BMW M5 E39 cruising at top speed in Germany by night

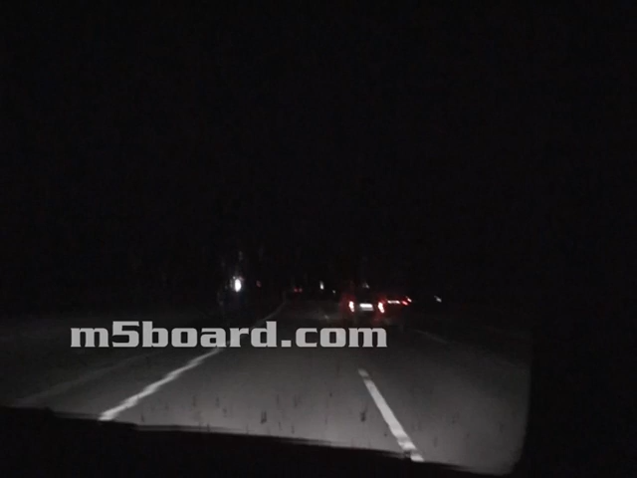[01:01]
Not a problem. Very nice road in 3 lane. I've been constantly on the speed limiter now, all the time I'm talking. Sometimes it's difficult to see the cars if they're in your 3rd lane or 2nd lane. Here we have one in the 3rd lane, for example. So we should try to do a left turn signal and then floor it.